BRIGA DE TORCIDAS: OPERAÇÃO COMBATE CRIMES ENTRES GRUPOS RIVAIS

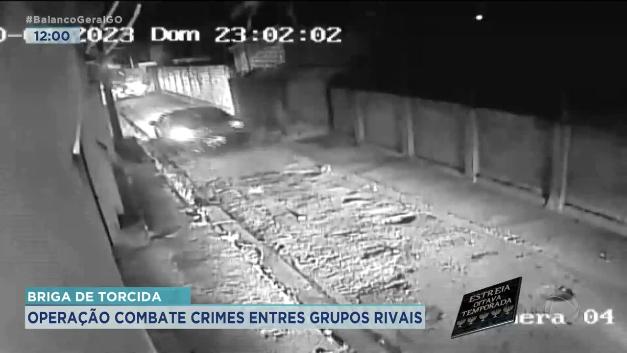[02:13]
Então a gente iniciou essas investigações em troca de informações com o BEP, que é um batalhão sempre que ajuda a gente, o Ministério Público também, que é um parceiro nosso, identificamos 20 indivíduos, 16 maiores e 4 menores, conseguimos as medidas em relação a eles, e na manhã de hoje fizemos a maior operação de Goiás em relação a esse tipo de crime. Foram presos até o momento 15 pessoas maiores e 3 menores foram apreendidos. Apreendemos o veículo, que é o Fiat Mobiler, que aparece nas imagens, que eles fazem a abordagem desses meninos,